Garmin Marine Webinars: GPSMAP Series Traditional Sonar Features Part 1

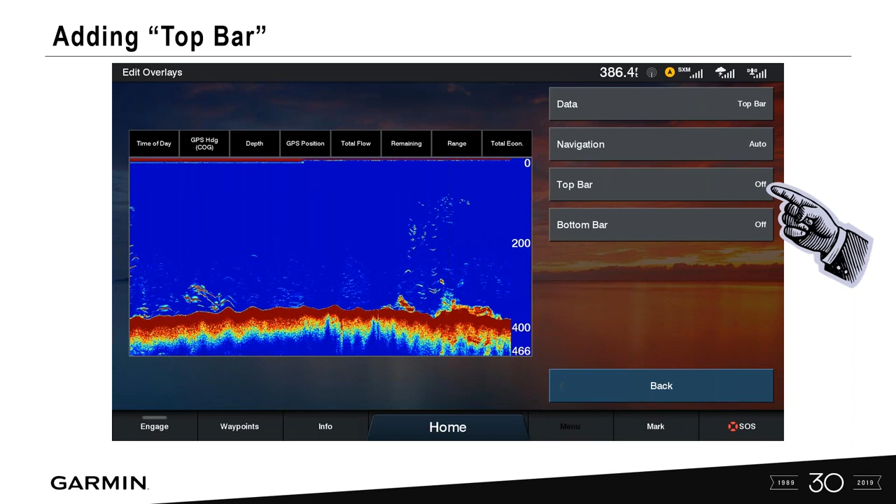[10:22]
we can go in and actually turn on and off the top bar and we have a couple different choices. So let's take a look here on the top bar. If I select that, I can actually show information from an autopilot. If I have an autopilot on board, media,
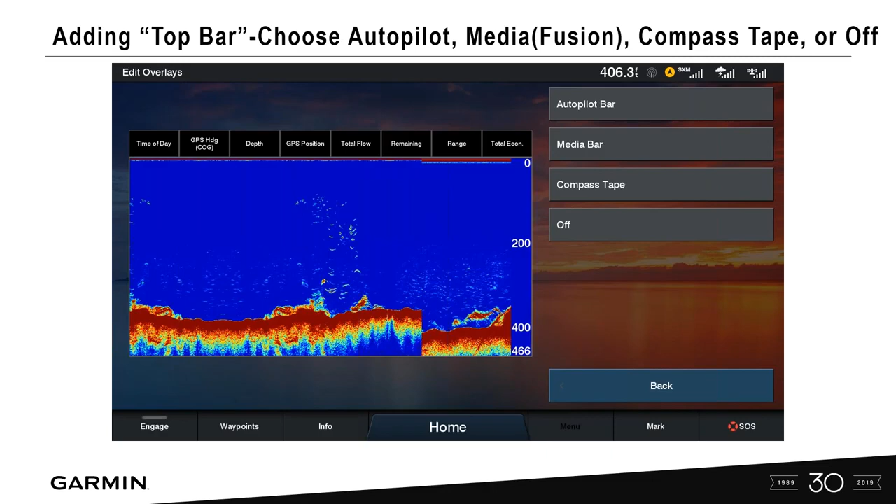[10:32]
which would be from the fusion stereo is a good example or a compass tape. So let's go ahead and add a compass tape and then show that on our screen there. So now I have data bar, top bar, all, lots of information. This might be getting a little bit cluttered, but we want to kind of show you how to go in and customize that.
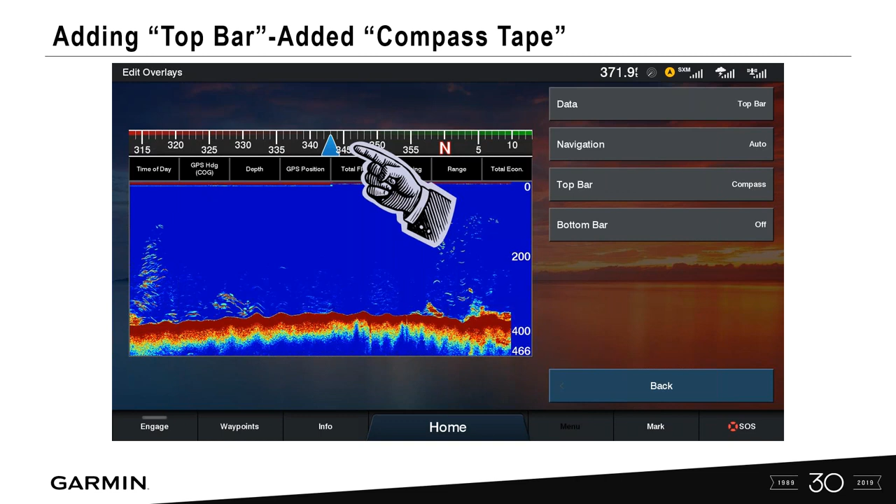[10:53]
Let's move on. We're going to go ahead and do the bottom bar. And in this, what we can actually do is let's select media. And I'm going to do this for a reason because a lot of people want to have their fusion stereo, but they don't want to have to exit to the main menu in order to access their fusion stereo.
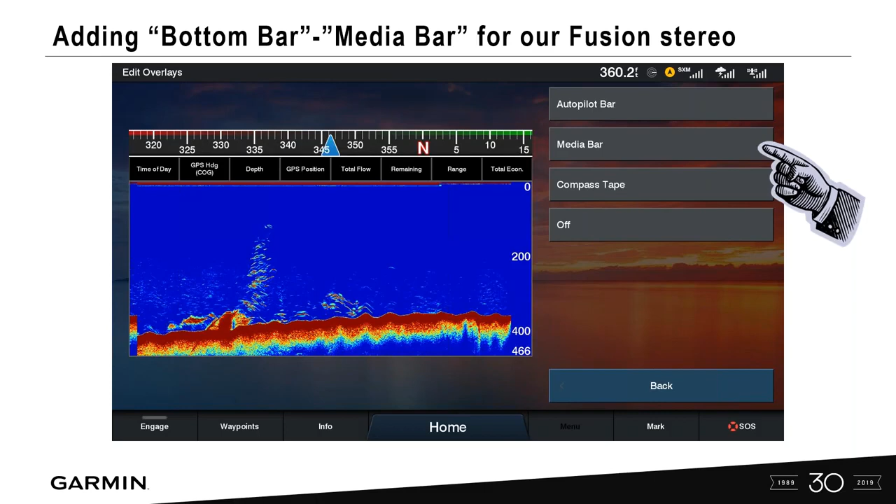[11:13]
So we select media bar. And then if you notice, take a look on the bottom there, that's our fusion stereo control.
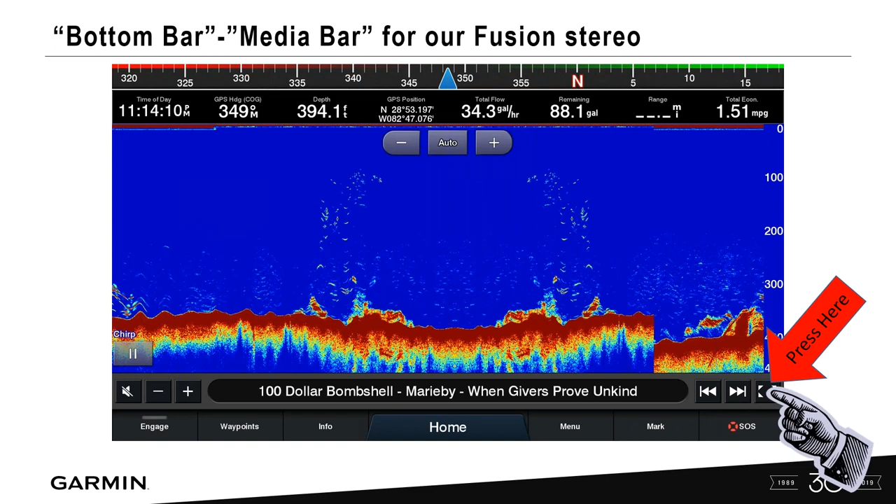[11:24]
So we never have to leave our sonar page. We can still control that information right within sonar. If we press on that box there on the bottom right hand side, we can also maximize this screen.
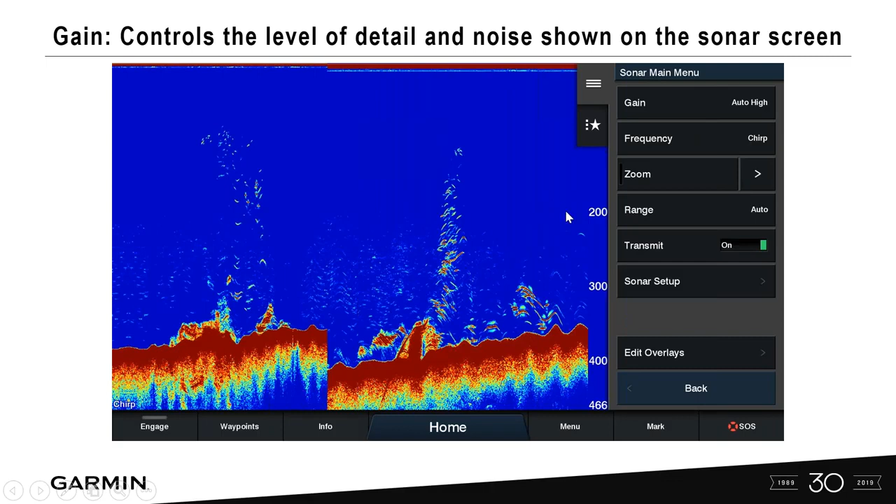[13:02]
this might have been like a piece of concrete or a large rock that you're seeing down there. So before you ever go in and change any of your settings, use your auto settings first. But with that, you also have the addition to customize. So auto high, if you notice here, I'm starting to increase the gain and you're going to see a little bit more clutter on here. You know, some of these fish here that are stacked up, it's going to get a little bit more clutter. So you get a little bit more noise on the screen, you get a little bit more information on the screen when you're increasing the gain setting.
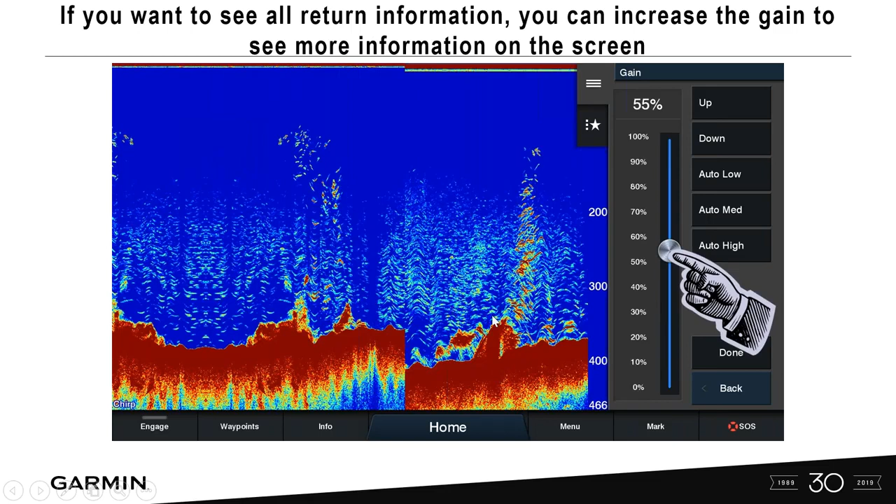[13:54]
I wanted to see these targets here, good sized fish, nice arches here. But I didn't want to see, let's go back one, I didn't want to see all this clutter that I'm seeing. Okay. So I come in here, and now I turn my gain down a little bit. And I cleaned up that water column, but I'm missing some of the smaller fish. So if I was looking for bait fish and I did this, I might be missing some of that information.
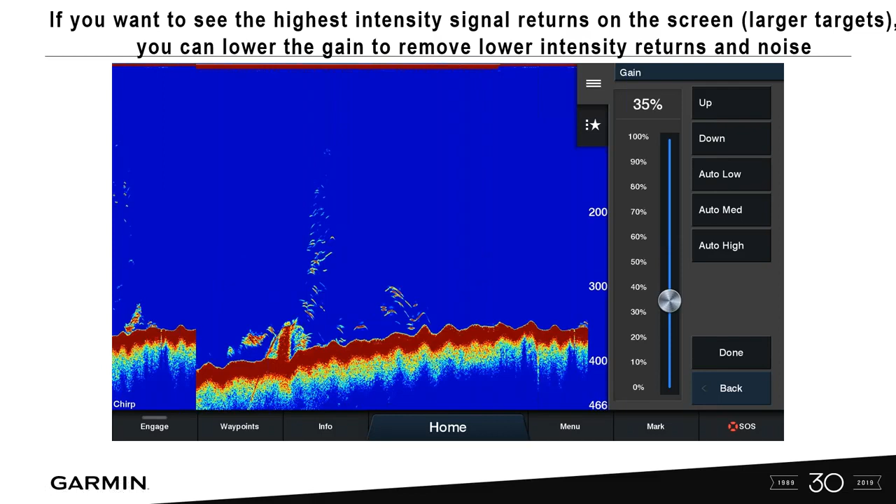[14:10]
And that's where you have that, you know, auto setting where you can go back into auto, low, low, medium, or high, and quickly get back out of your customized settings.
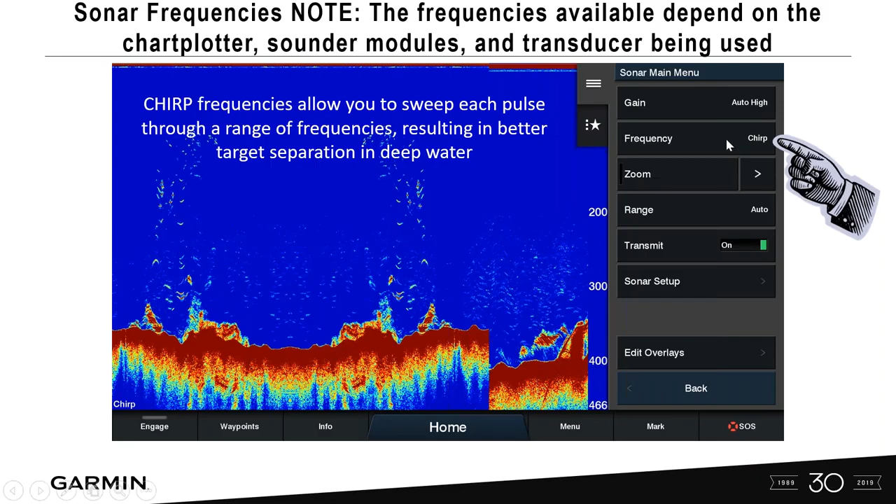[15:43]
And I'll take a look at this lower left-hand corner down here and it might not say chirp. It might say 50 kilohertz or it might say 200 kilohertz. And it could have been simply that they just took and changed the frequency from what that transducer is doing, or they don't have a chirp transducer. So let's go in and we're going to select frequency and show all of our possible selections with that particular transducer that's connected to our unit here. So first off, remember the higher the frequency, okay, that uses a narrow beam width and are better for high speed operation and rough sea conditions.
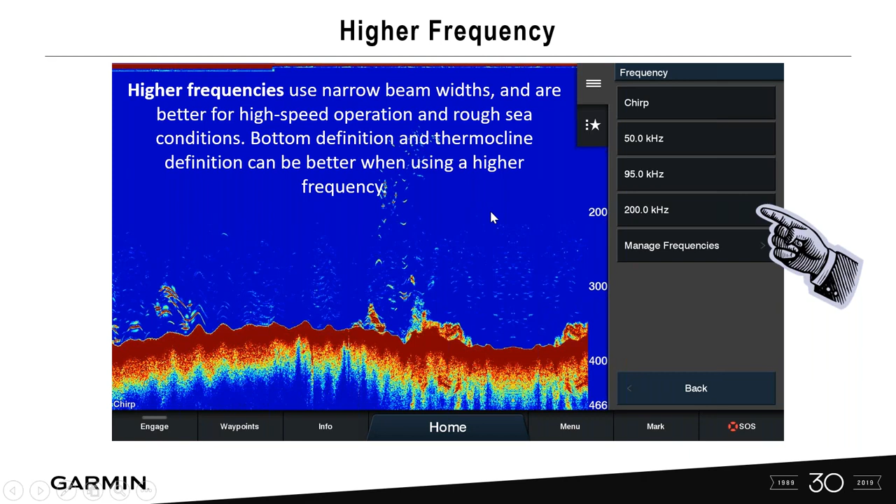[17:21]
So this is not just always their narrow beam widths. So kind of take a look and we have some out there too that we do, you know, a high wide beam on there. And that's kind of so we're getting the best of both worlds. Higher the frequency, you know, it works better in shallow water. And then we're also getting those fish archers. So lower frequency. Remember 50 is kind of that standard in that lower frequency. Years ago, that's all we had. We'd have these dual frequency transducers that were both 50 kilohertz and 200, and that kind of helped us,
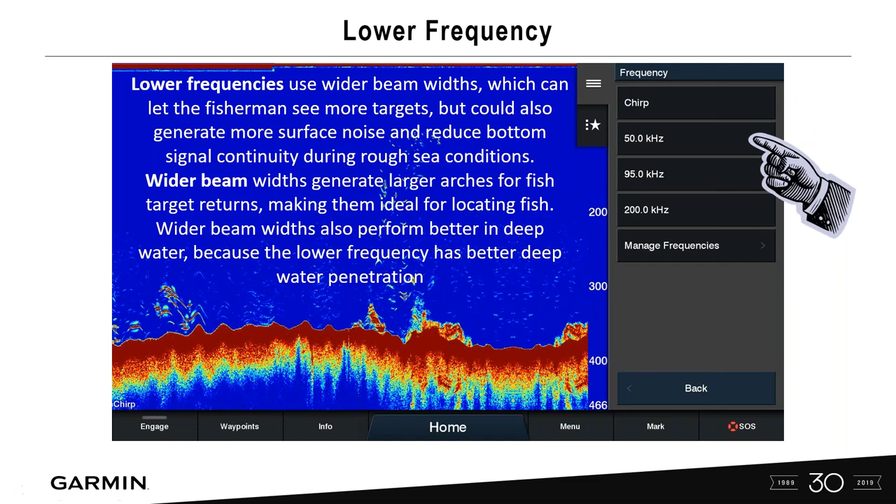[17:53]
you know, with both deep and shallow water at that time. So adjusting the frequency of your sonar for your particular goals and what you want to do at that certain depth, you can go in and actually manage your frequencies on many of our Garmin units that are out there. And the reason why you might do this is because you're targeting a particular species of fish and you want to make sure that that shows the best on the screen.
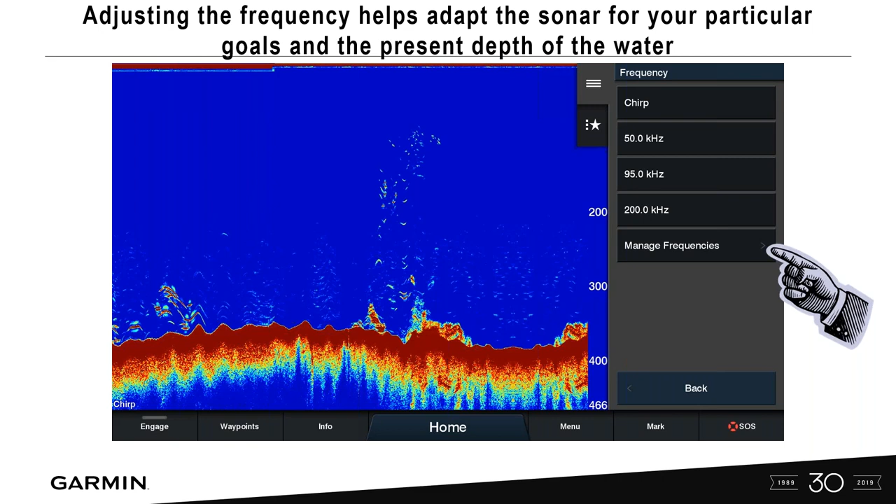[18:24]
So this is just an example that I'm going to give here, but I can go under manage frequencies.